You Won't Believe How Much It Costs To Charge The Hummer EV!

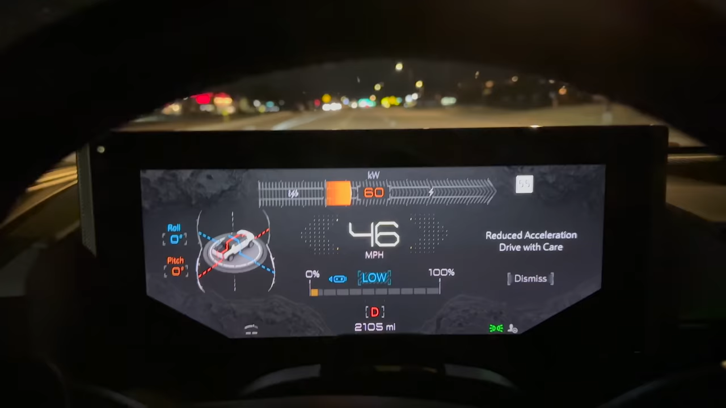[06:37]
It says reduced acceleration but that's floored and that's
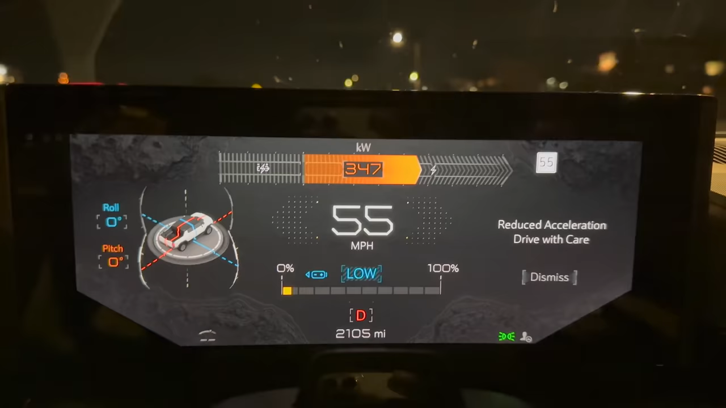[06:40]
360 kilowatt output.
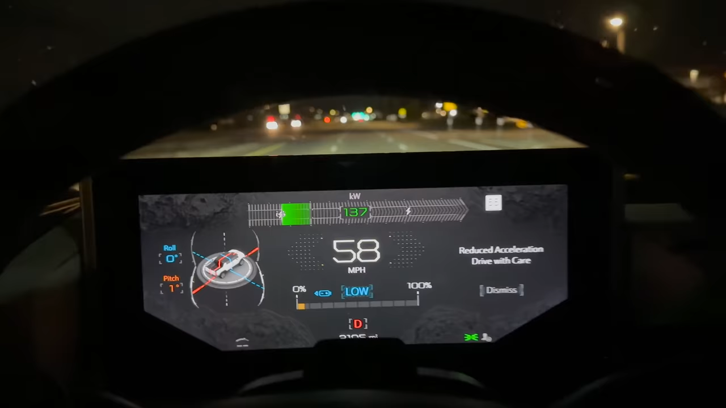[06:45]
That's more than most cars at full throttle. Oh we got the heater to pull 13 kilowatts.